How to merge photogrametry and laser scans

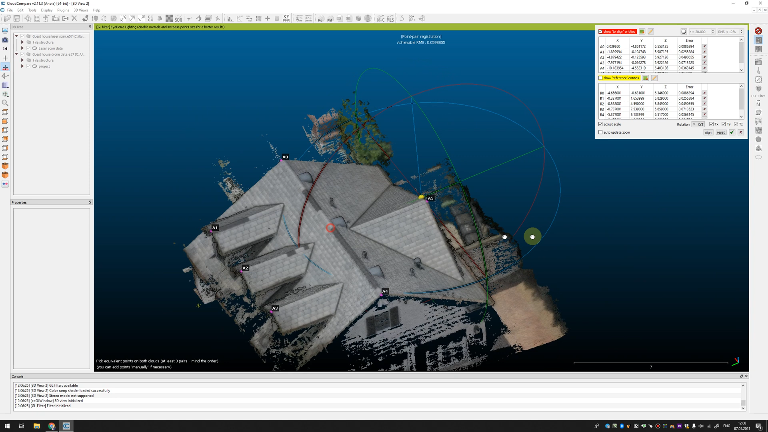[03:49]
So, it's done. You can see the errors here.
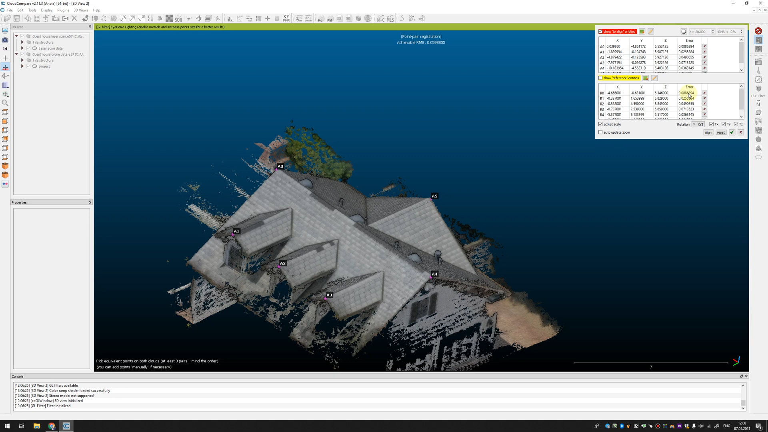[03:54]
Something about age centimeters is the biggest one
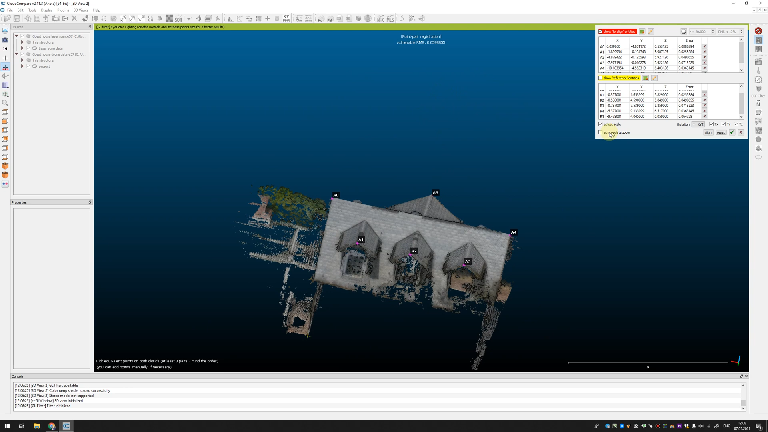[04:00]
and after that you need to
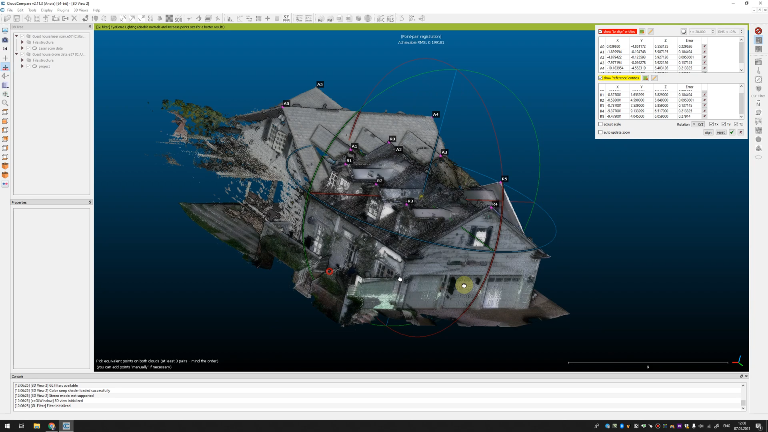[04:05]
press align button and what will you
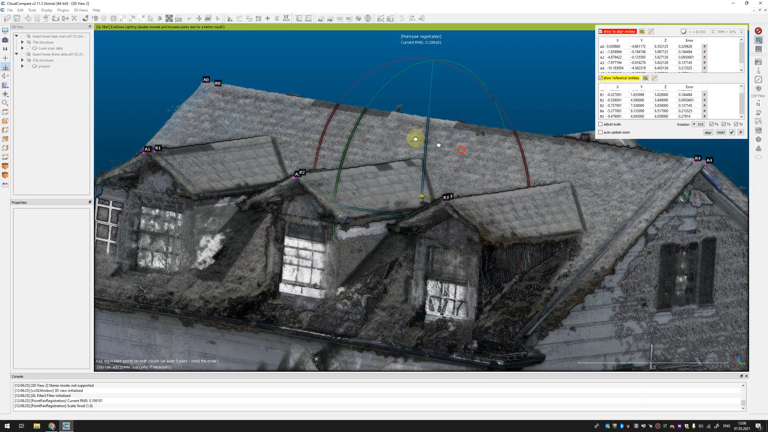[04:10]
see is that all point cloud from drone is rotated accordingly.
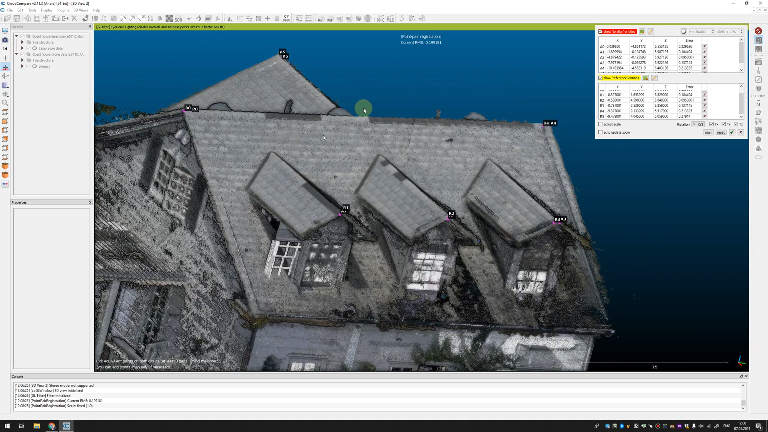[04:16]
But also you can see that these points are not in the same position. It's because the data from drone is have a wrong scale. You can see that the roof
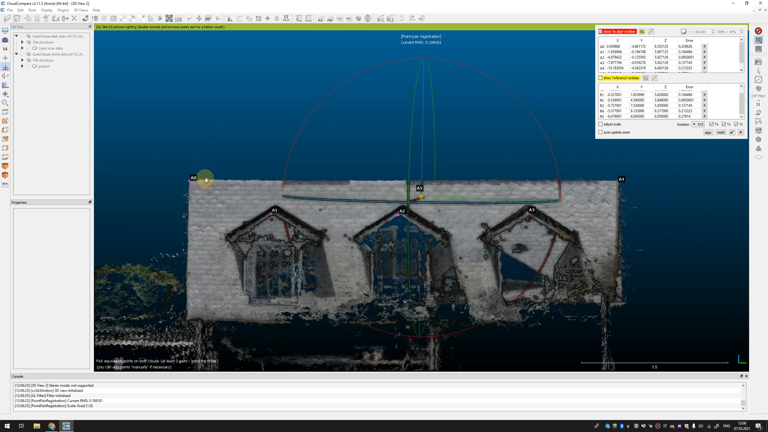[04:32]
from drone is little wider than the data from laser scanner.
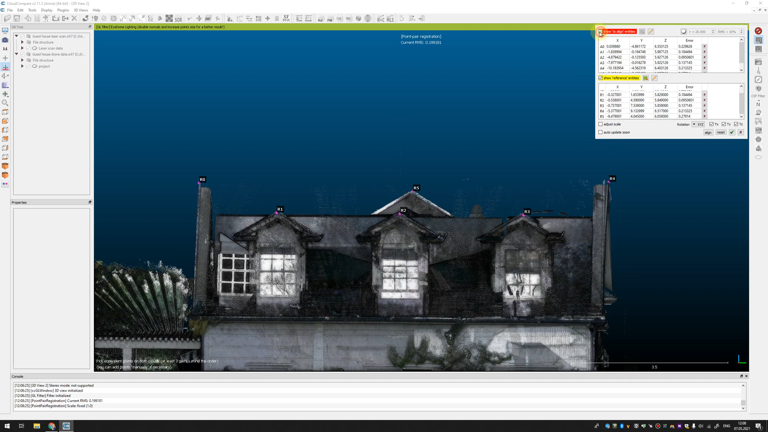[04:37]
It sometimes happen if you don't use any control targets or scale bar in the field for photogrammetry and you use only a GPS coordinates from drone
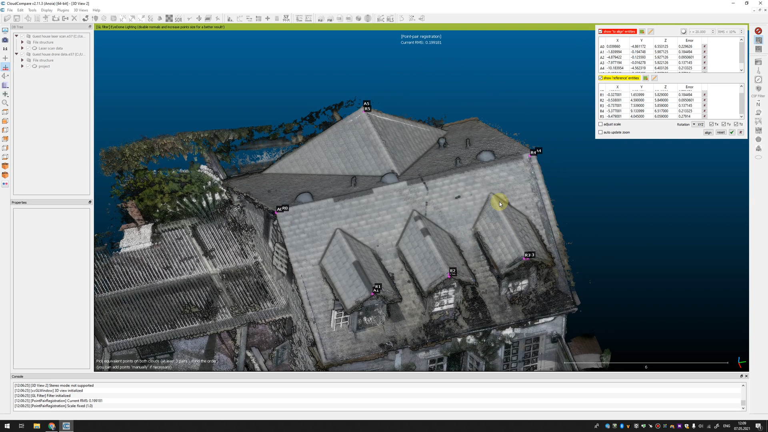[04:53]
that is not very accurate and it can be that the data from drone is scaled wrongly.
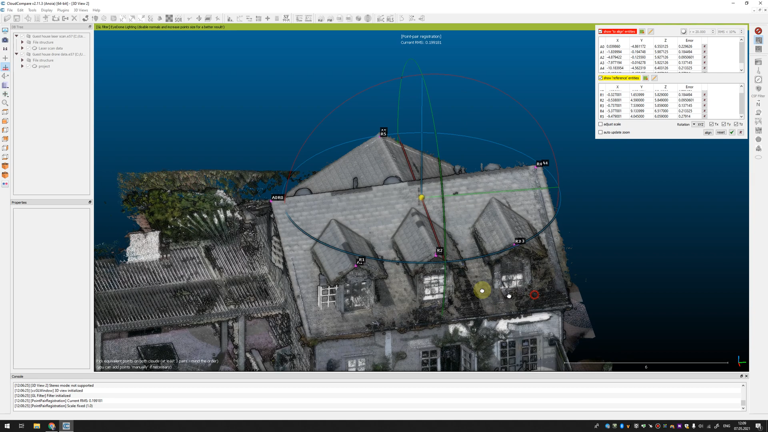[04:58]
So, you need to check to adjust the scale of point cloud data.
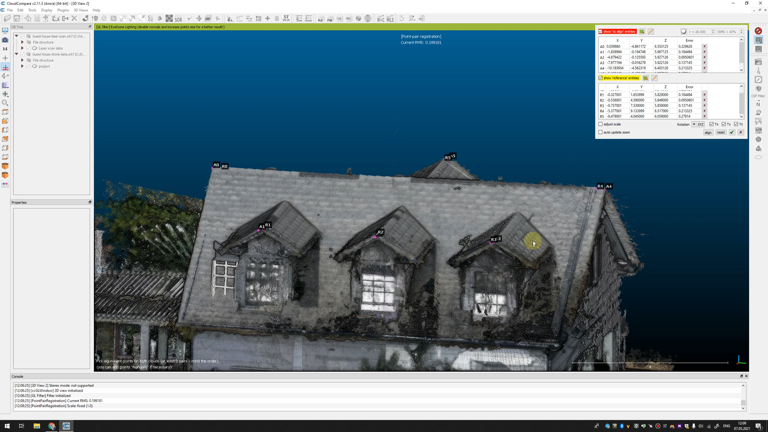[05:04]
You need to check this checkbox, adjust scale and press align again and you can see that
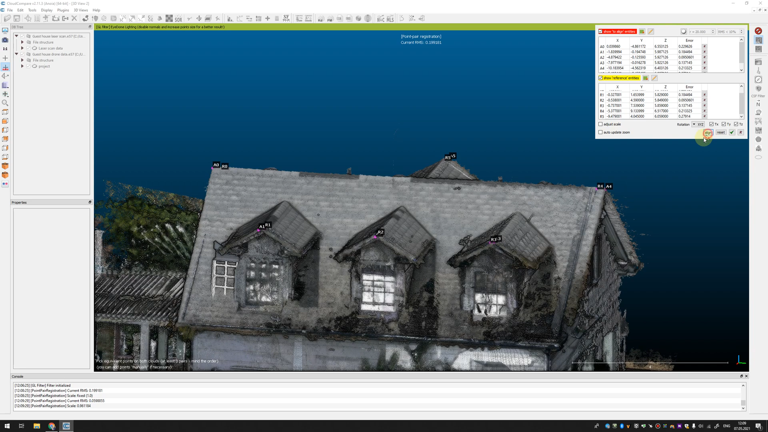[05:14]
our point cloud from drone was scaled and
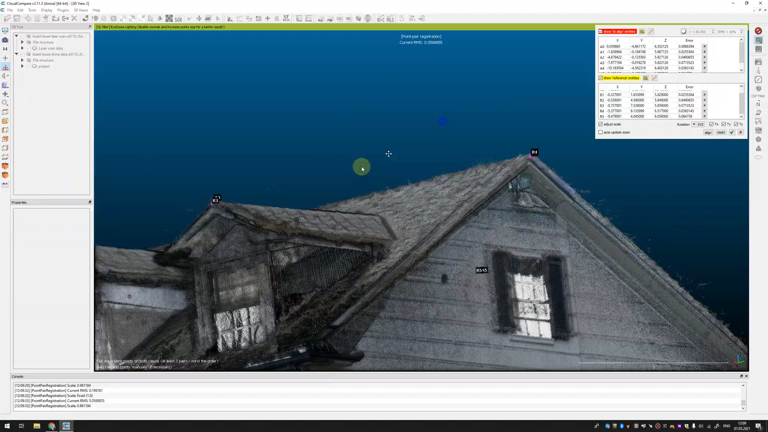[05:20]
now it's more or less fits the point cloud from laser scanner.
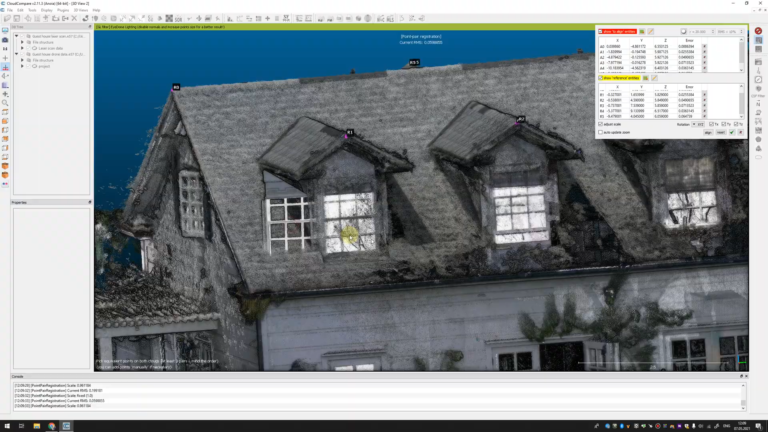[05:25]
If you use target.
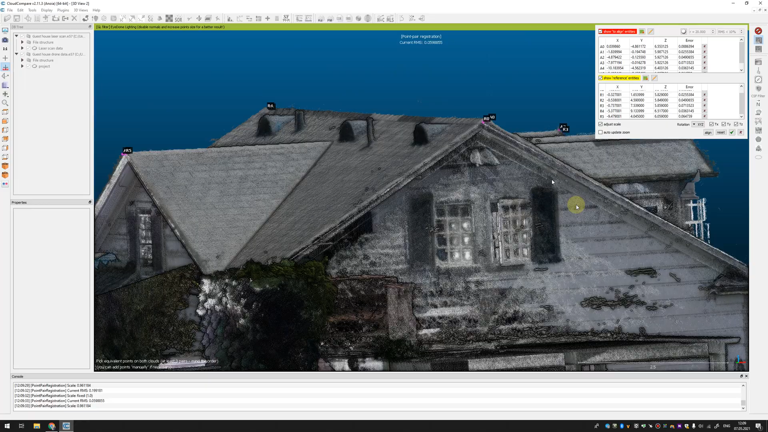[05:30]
If you use target it should fit perfectly but I
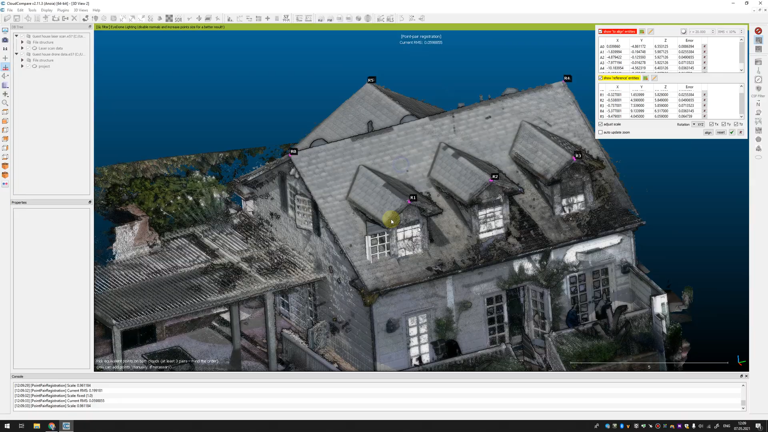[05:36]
was not very accurate but probably it's enough for my purpose.
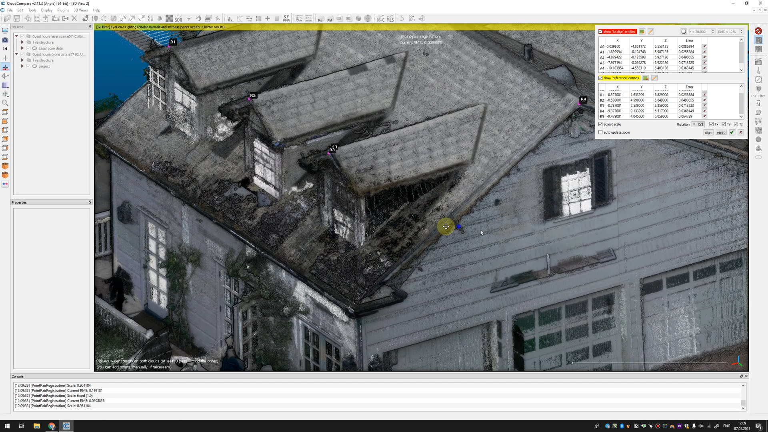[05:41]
So, you need to press OK. So, you need to press OK. You got some message which align it info
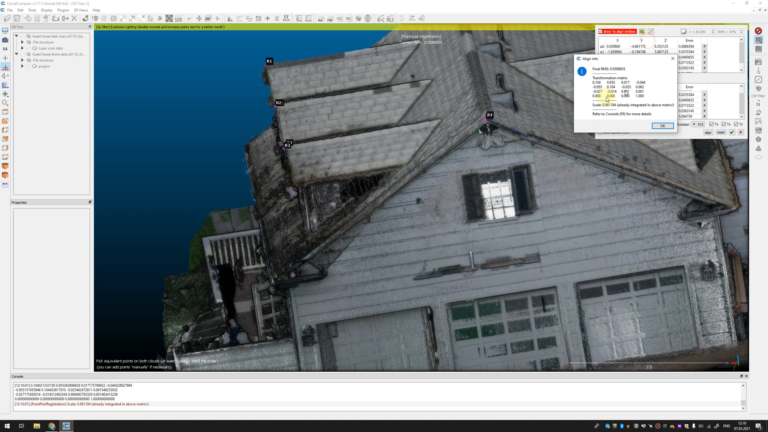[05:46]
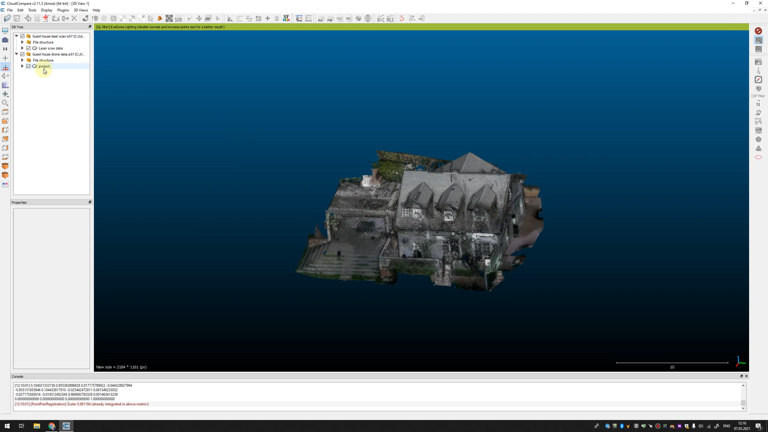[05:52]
and after that you can save your point cloud or also you can just merge it to a bigger one data from laser
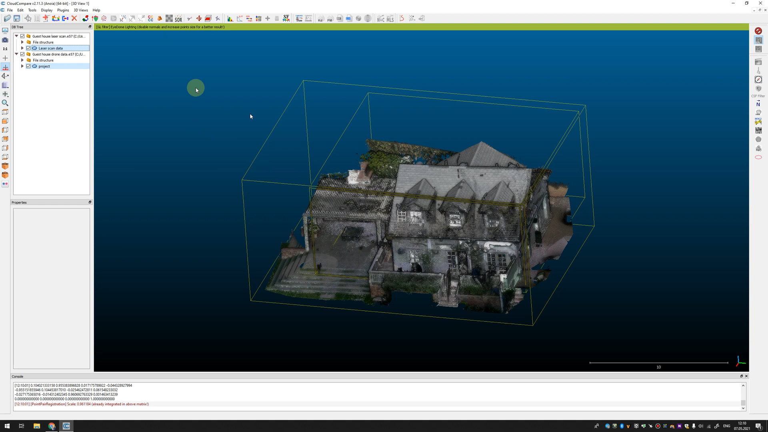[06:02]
scanner to data from laser scanner directly in cloud compare to be sure that you save your scale and rotating
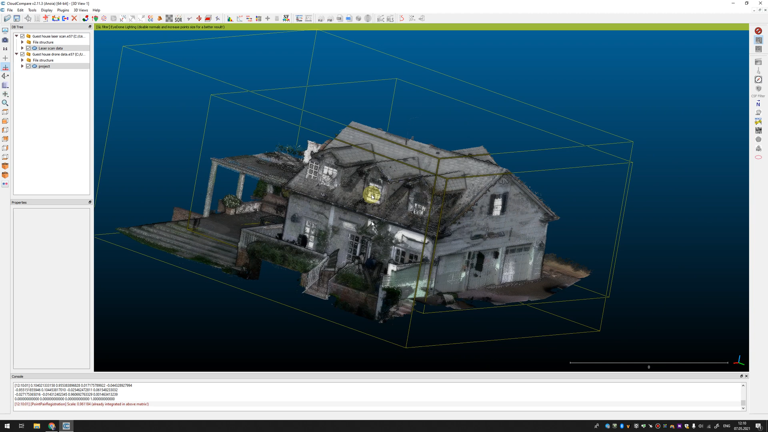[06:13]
parameters. So, you just need to select both point clouds and press merge button function and you don't need to generate
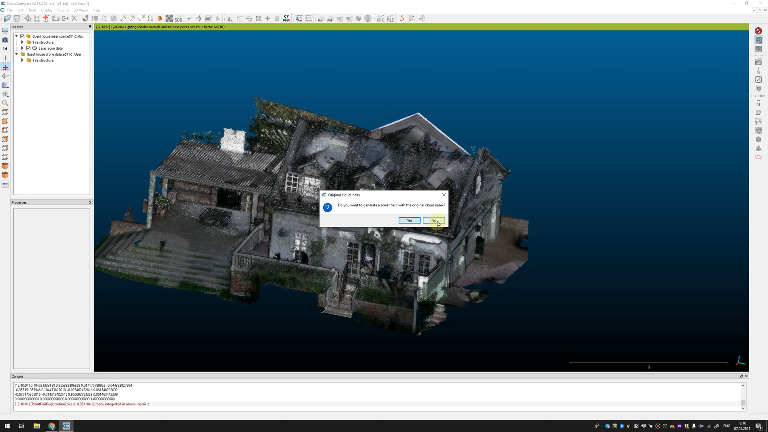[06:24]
this color field just merge everything together save and import whenever you want into recap or another software.